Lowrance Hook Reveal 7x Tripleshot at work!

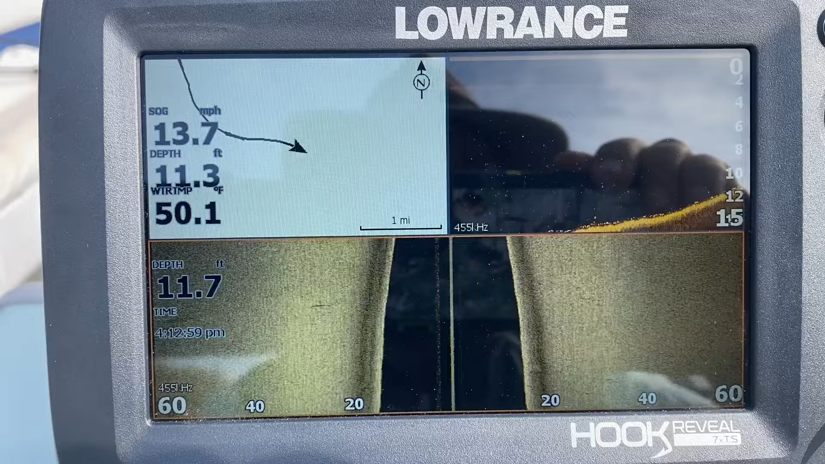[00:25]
On screen: water 50.1°F
ngroo So I'm just showing how this, just giving a demonstration on how this Lowrance Hook Reveal 7X Triple Shot.
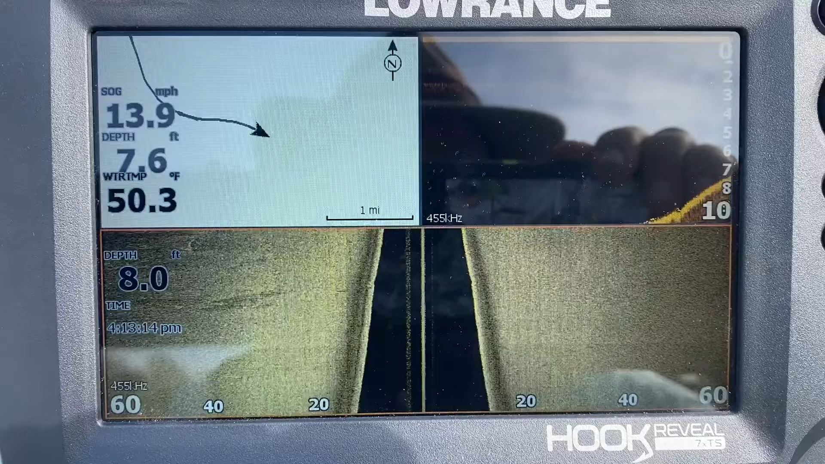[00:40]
On screen: water 50.3°F, speed 13.9 mph
Just wanting to show how it works. Okay, we're just running down the river right now. As you can see, we're doing about 14 and a half miles an hour.
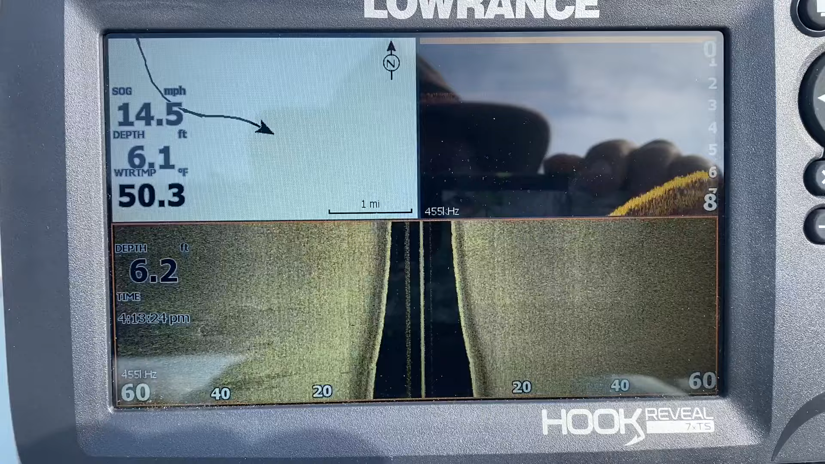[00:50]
On screen: water 50.3°F, speed 14.5 mph
I'm just watching everything go underneath the boat. On the upper left here, I've got the GPS.
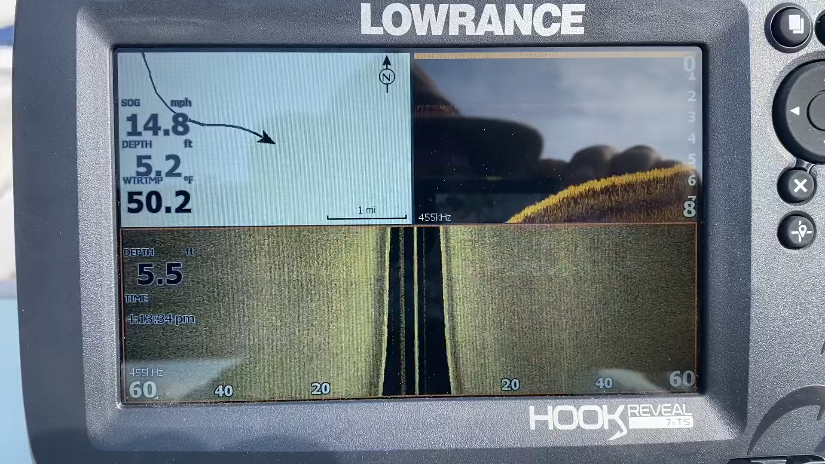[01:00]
On screen: water 50.2°F, speed 14.8 mph
Upper right, I've got the down scan or structured scan.
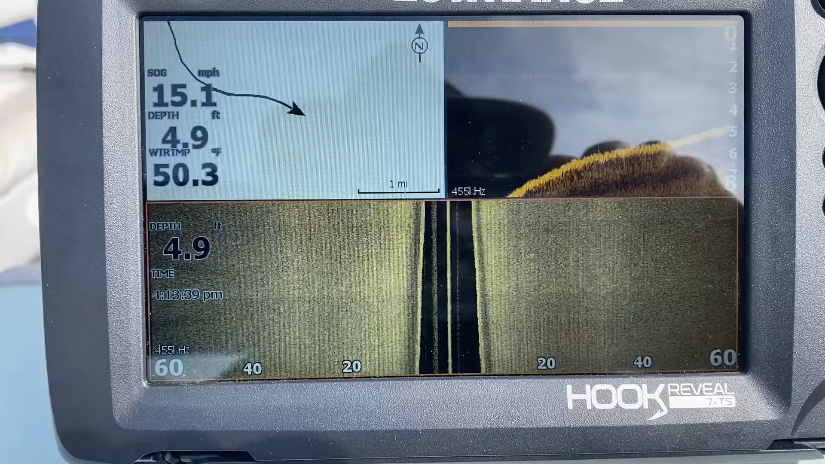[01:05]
On screen: depth 4.9 ft, water 50.3°F, speed 15.1 mph
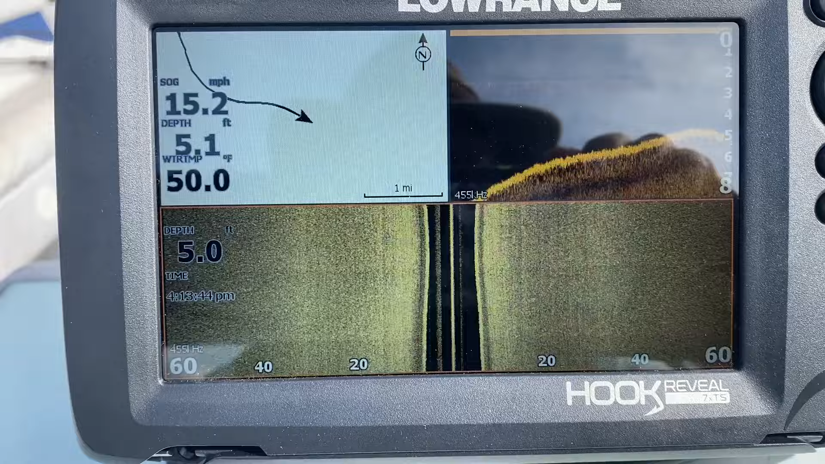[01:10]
On screen: water 50.0°F, speed 15.2 mph
And as you can see,
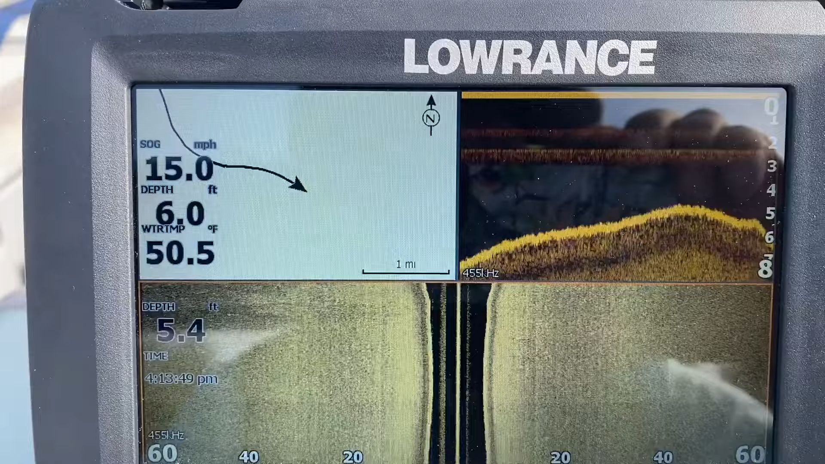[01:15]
On screen: water 50.5°F, speed 15.0 mph
there's no obvious fish signatures in it right now. And then on the bottom, I've got the side scan. And I did a lot of research on YouTube by people talking about this unit before I bought this. And not hardly anybody actually shows it working. So here you can see there's some uneven, probably muddy, rocky places on the bottom.
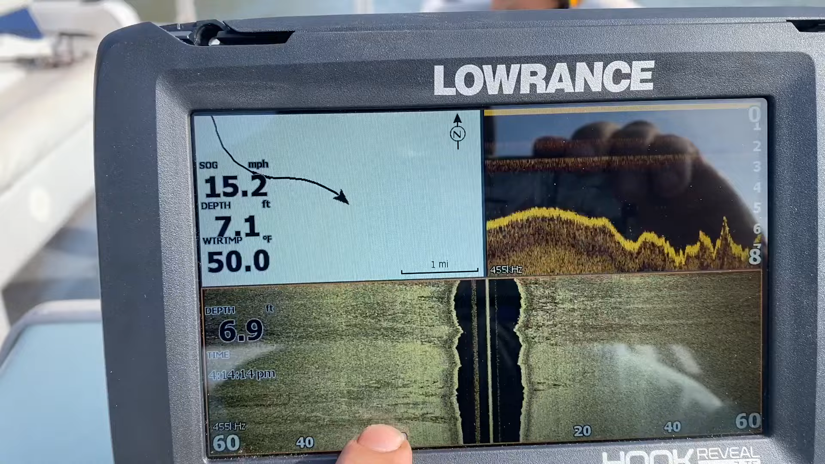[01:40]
On screen: water 50.0°F, speed 15.2 mph
Some places you'll see where the bottom is smooth and more bright yellow. That's where there's a more smooth, rocky bottom. Here on this down scan. Because we're moving fast, that's why it looks peaking like that.
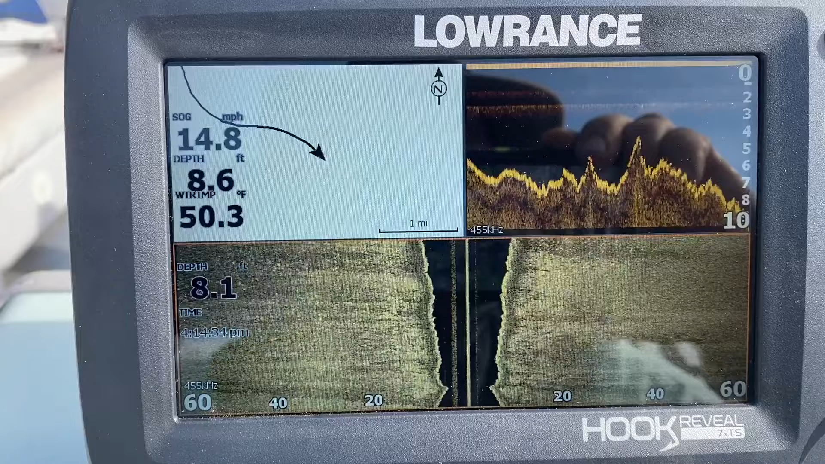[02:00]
On screen: water 50.3°F, speed 14.8 mph
If we're moving slower, after a bit I'll show you one where we're moving slower. Actually, right now I'll just slow the boat down and we'll look at it.
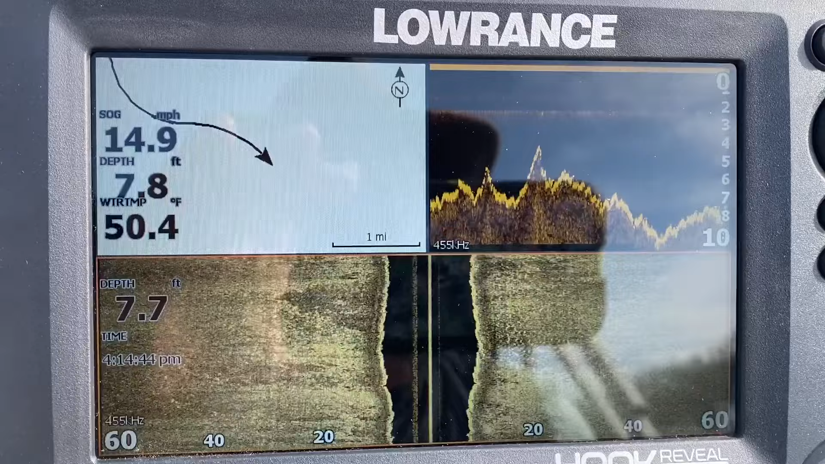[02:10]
On screen: water 50.4°F, speed 14.9 mph
Look at that way.
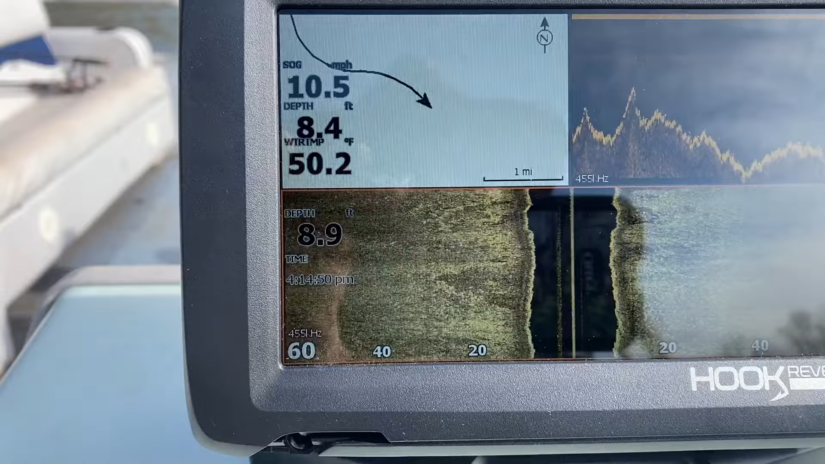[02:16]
On screen: water 50.2°F, speed 10.5 mph
You can see fish on it, but this is the first time.
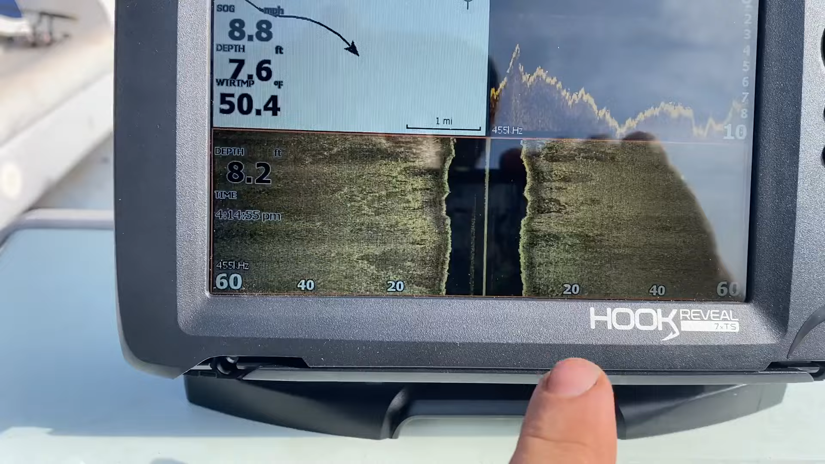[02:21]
On screen: water 50.4°F
See, there is some bottom structure of some kind.
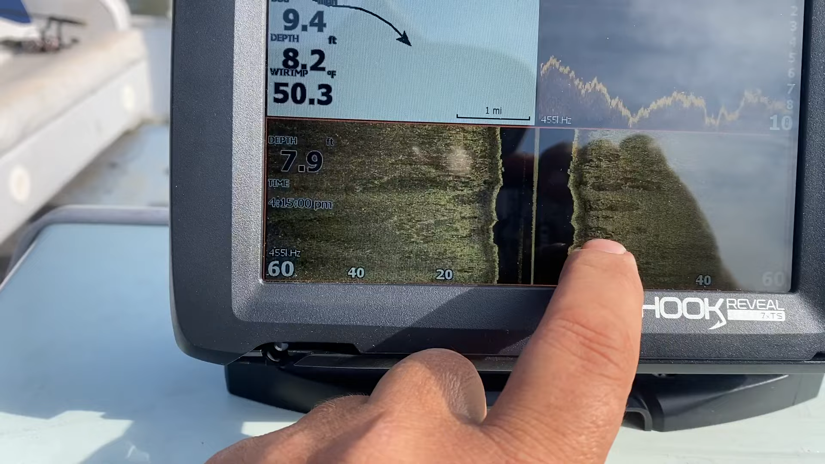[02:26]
It looks like rocks and mud mixed together.
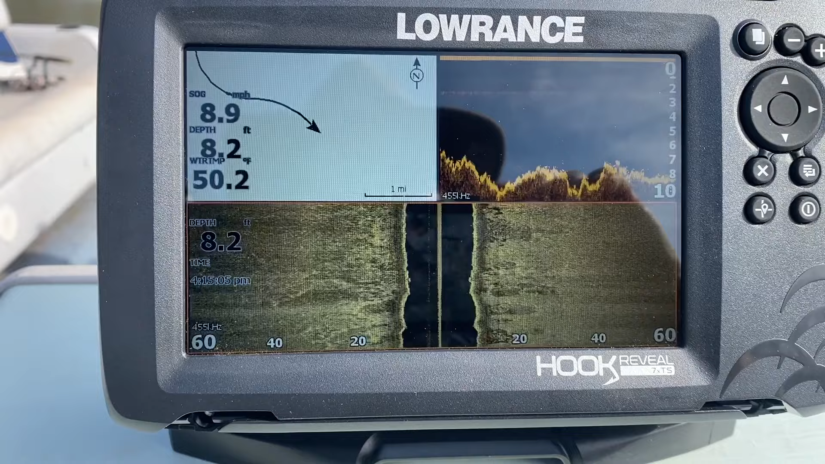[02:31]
On screen: depth 8.2 ft, water 50.2°F, speed 8.9 mph
But like what I was starting to say, you can't see fish on it.
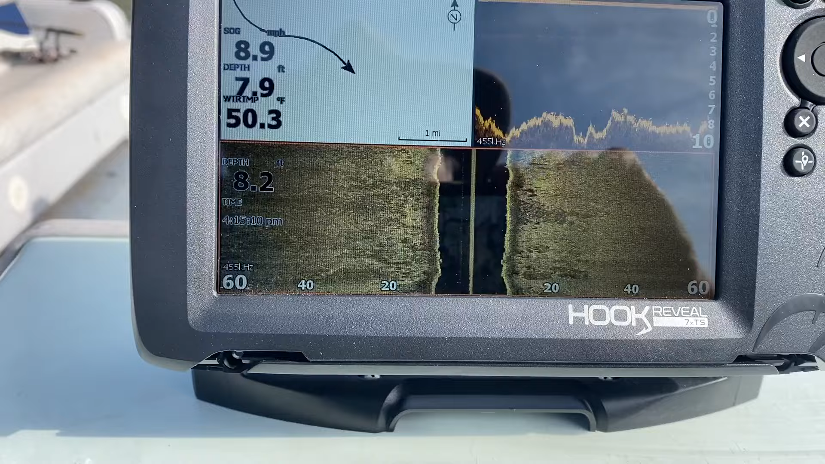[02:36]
On screen: water 50.3°F, speed 8.9 mph
I have seen a couple of fish that were clearly fish suspended in the water column.
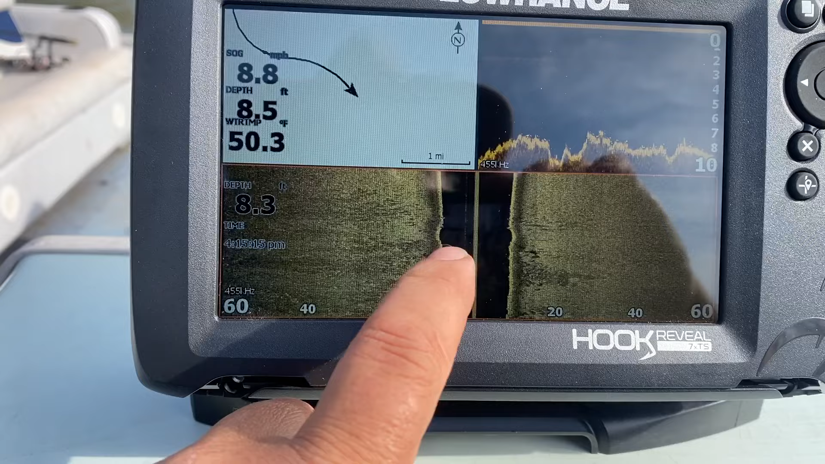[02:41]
On screen: water 50.3°F, speed 8.8 mph
Both peering on the side scan and on the down scan with fish reveal here.
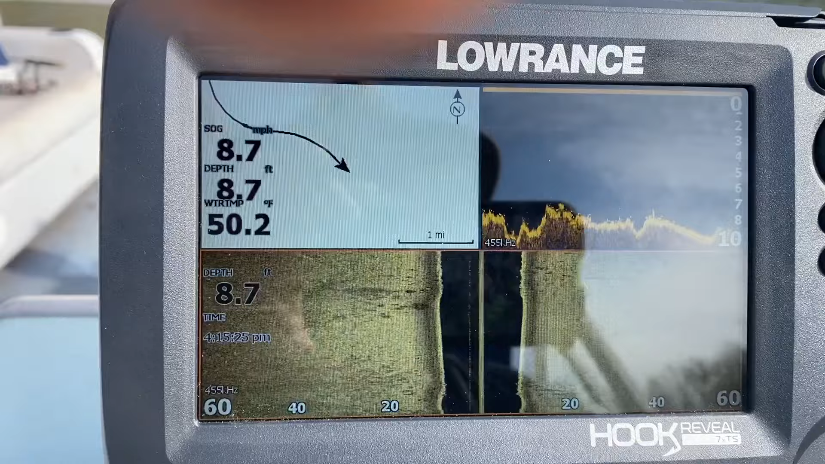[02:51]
On screen: depth 8.7 ft, water 50.2°F, speed 8.7 mph
But I'm not seeing any right now. That's really obvious. Slow this down to about 4 or 5 miles an hour.
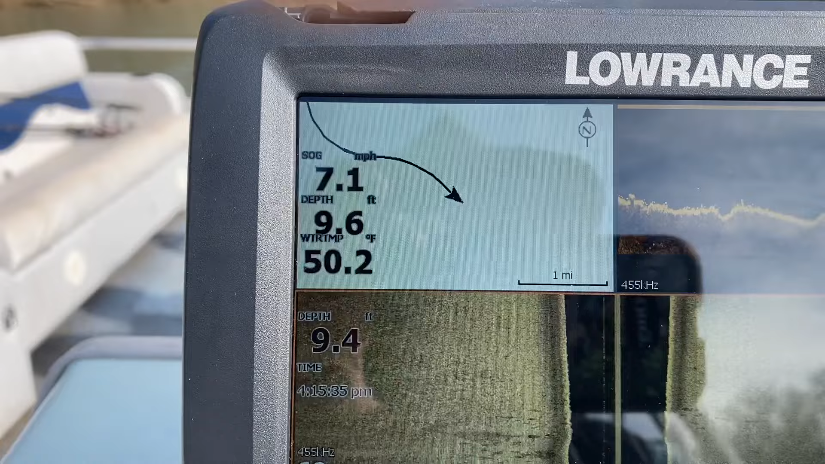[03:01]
On screen: water 50.2°F, speed 7.1 mph
Now we see the bottom is more smooth, uniform. It's got a more bright yellow color, which they say is a more rocky bottom. Because you're getting a more hard return. Where you get these brown, darker colored areas.